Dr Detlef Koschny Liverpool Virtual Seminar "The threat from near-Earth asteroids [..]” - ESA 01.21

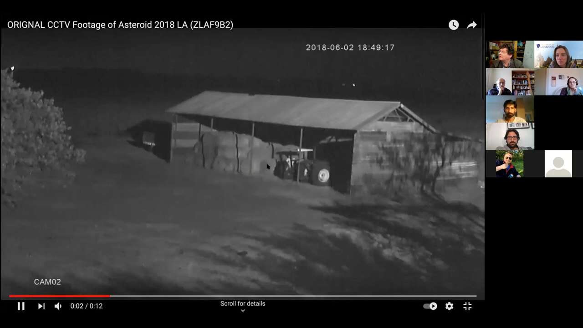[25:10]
And there you see this bright thing entering the atmosphere. And it was really bright. This one is a cool one. I'll come back to this. This was an event that we actually predicted.